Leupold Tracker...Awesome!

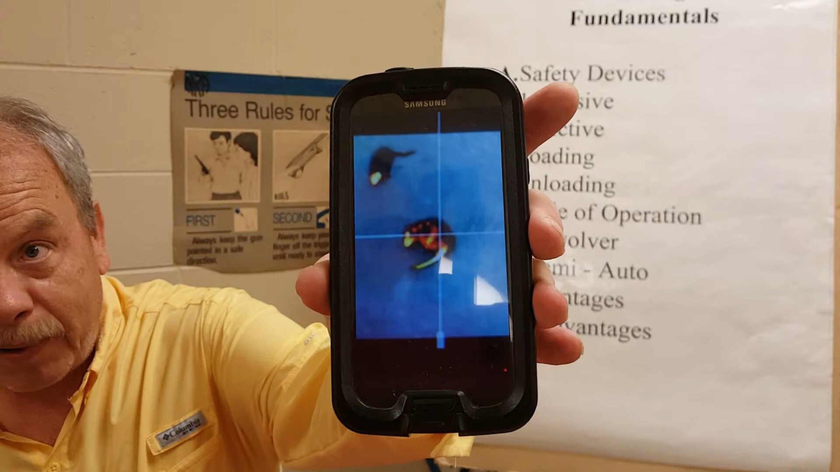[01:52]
We've got a pair of possums and the one with the reference mark actually has got three babies on her back. And that was pitch dark. Pitch dark. 10.30 PM.